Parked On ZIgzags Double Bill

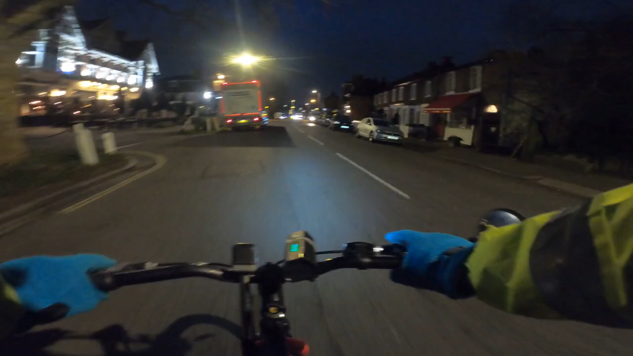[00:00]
And we have one, two vehicles I think on the zigzags. That's Kilo Romeo 67 Alfa, Alfa Juliet.